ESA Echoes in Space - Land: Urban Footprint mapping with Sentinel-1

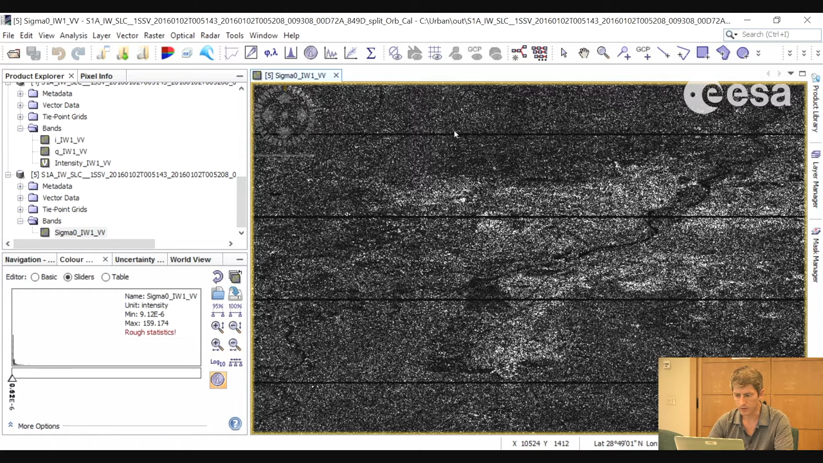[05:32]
The de-bursting will remove this space in between the various bursts. So it will stitch these together. And it will remove these no data values. So we go to Radar, SentinelOneTops, de-burst.
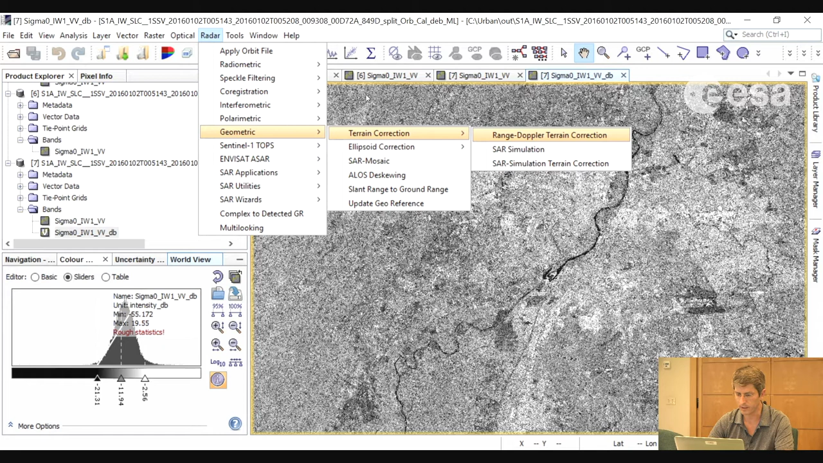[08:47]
So we go to Radar, Geometric, Terrain Correction, Range Doppler Terrain Correction.
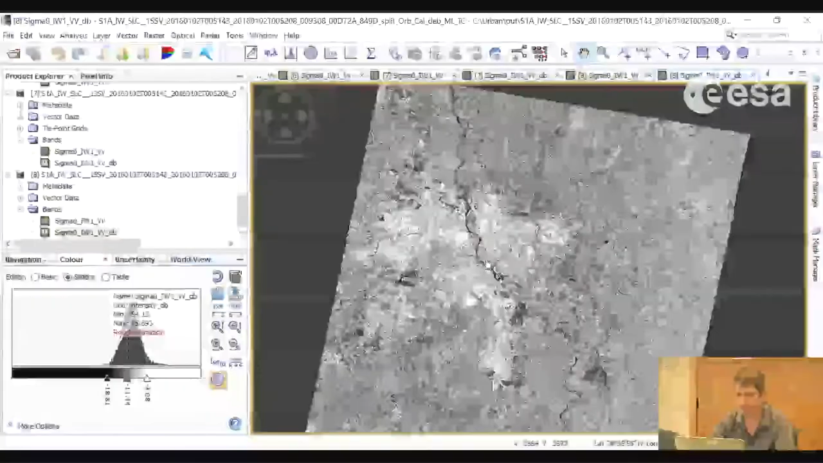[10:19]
And here we have our terrain-corrected, calibrated, multi-looked image in decibels. So we will repeat all of these steps for the second image, which I will not do here in this video tutorial. Once we have done that, we will have both of the images calibrated and terrain-corrected. And what we will do is to now create another image, which is the coherence image.
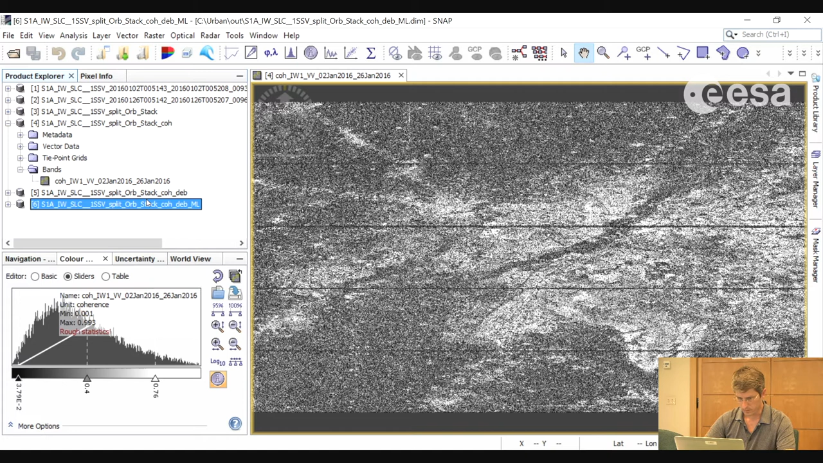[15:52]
Now we will do a terrain correction. So we go to Geometric, Terrain Correction, Range Doppler, Terrain Correction.
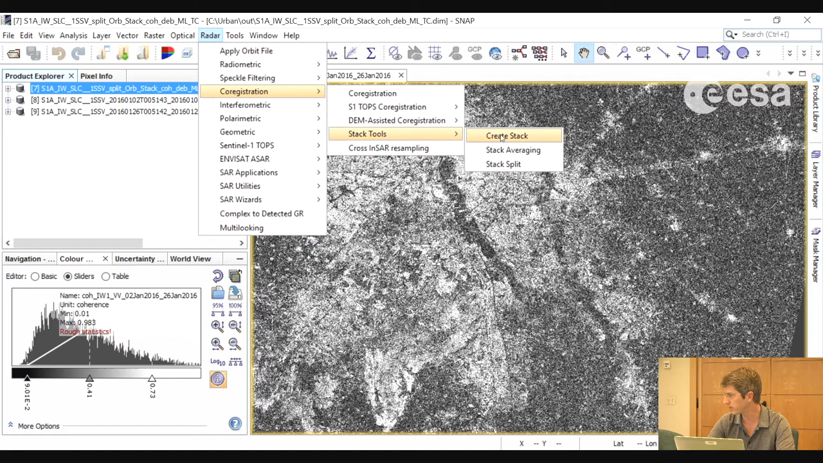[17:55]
And what we will do is we will merge them together into a stack. So we go to Radar, Coregistration, Stack Tools, Create Stack. And here we will add opened to add all of the products.
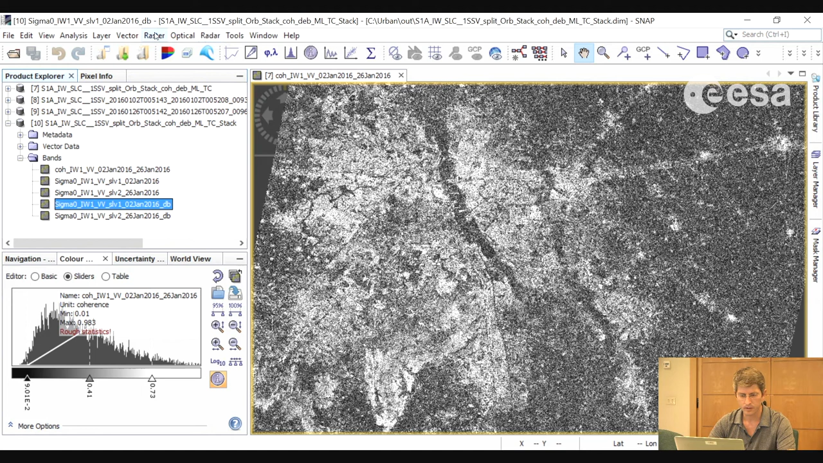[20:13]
And vice versa. So to do that we go to raster, band mass.
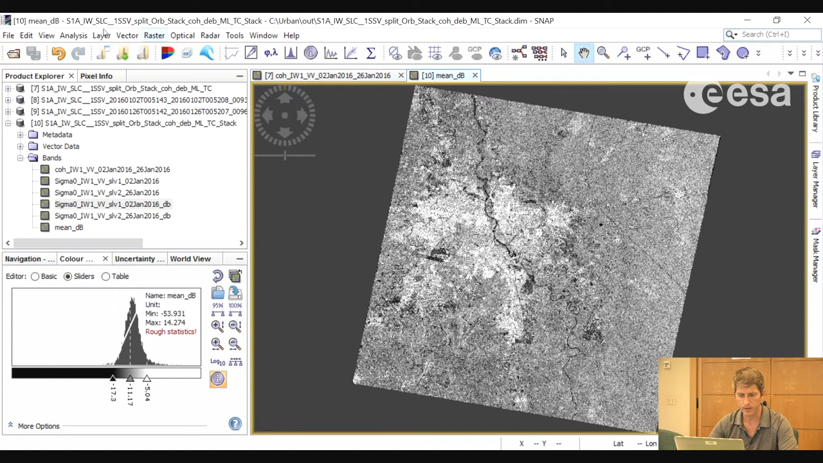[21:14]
And here we will create a new band which we will call difference.
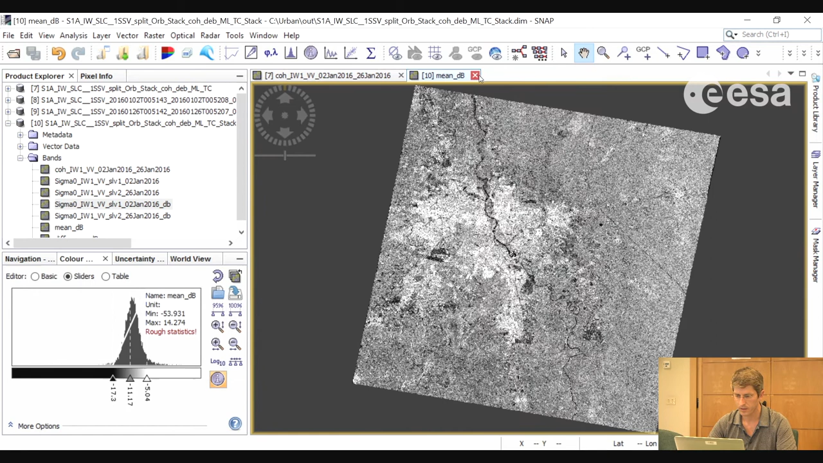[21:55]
So here we have these new bands. And what we will now do is we will open an RGB composite with these new bands.
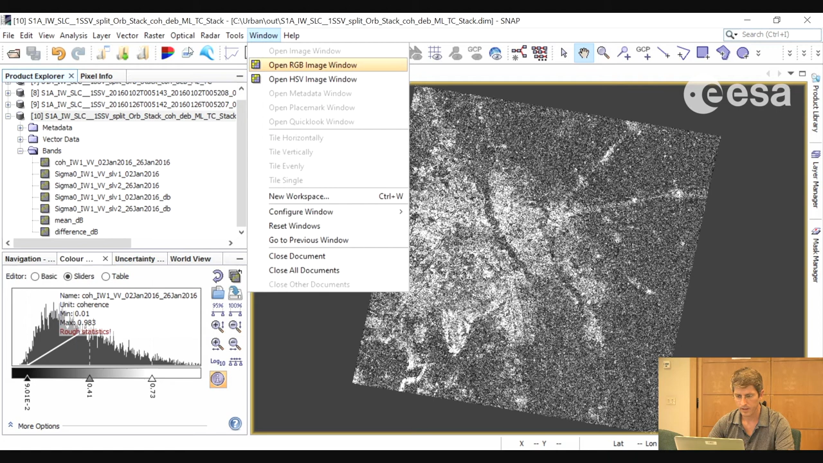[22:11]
We will select in red the coherence image. In green the mean image.
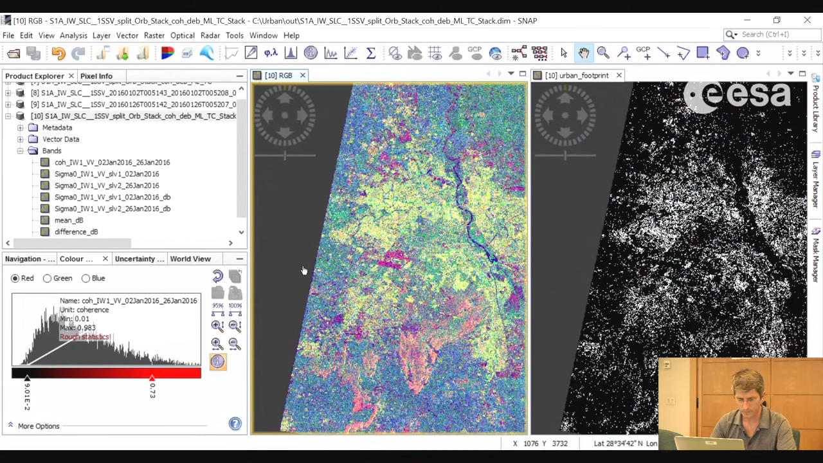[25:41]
Ensuring that the cursor and the zoom are synchronized.
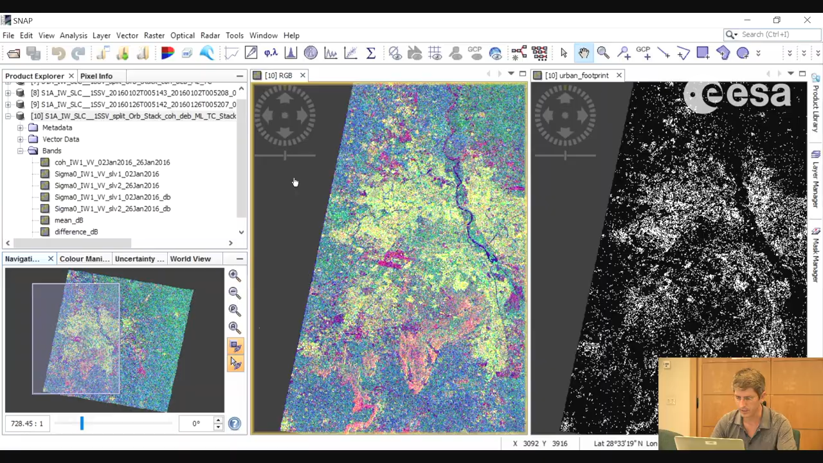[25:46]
And here we can compare the two images.